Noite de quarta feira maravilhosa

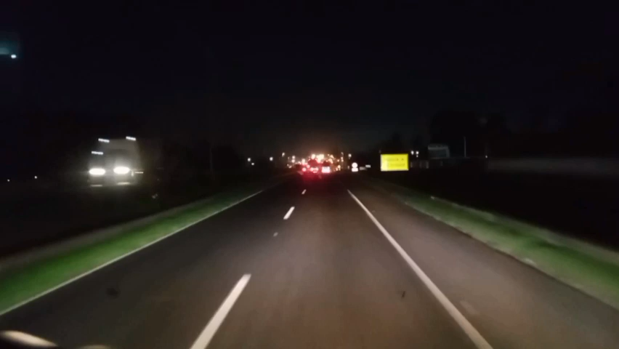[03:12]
Guardar Já tá piscando ali Já tô em 60 Tô bem acomodado aqui Aí Essa amarelinha aí Piscando Aí Aí Galera Aí É 60 Agora Tacala e pau
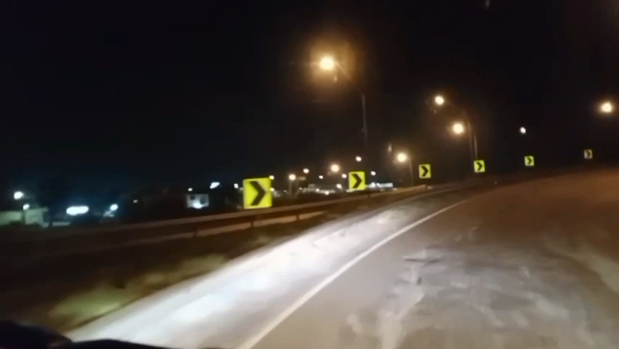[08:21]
Vamos pegar a maior BR do nosso país, a chamada BR-116. Galera... Já estão passando por cima da BR-124.